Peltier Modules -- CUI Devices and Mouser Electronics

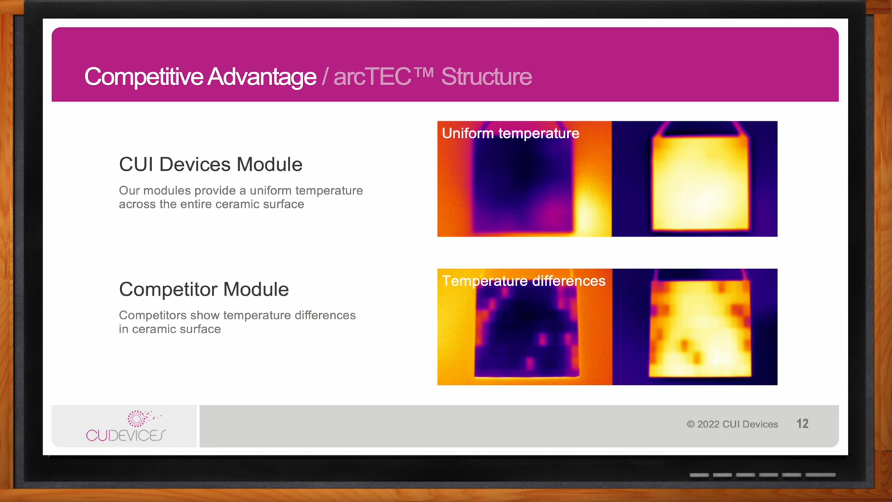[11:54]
is it's a different temperature on those little spots on the ceramic plates cool now you also mentioned applications in the scientific research arena as well right yeah so an application that can directly benefit from cui devices arc tech structure is